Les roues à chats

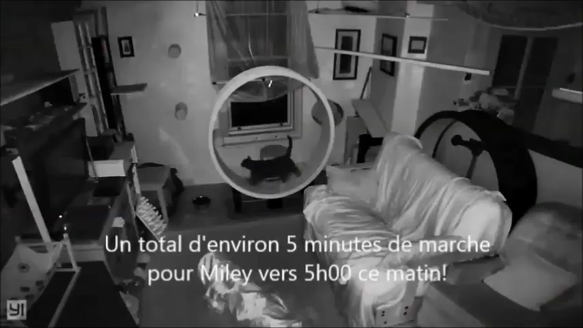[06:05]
Donc ça, ça a été la belle surprise. Et avec la caméra, ben là, on voit, ben oui, vers 4-5 heures du matin, eux autres, ils se réveillent parce que c'est des petites créatures crépusculaires.
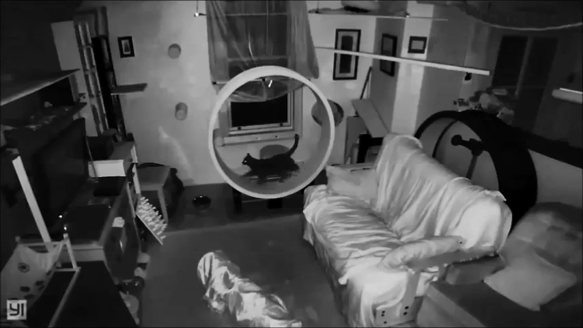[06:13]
Et ils vont faire leur exercice matinal de « je vais aller marcher pendant un kilomètre ».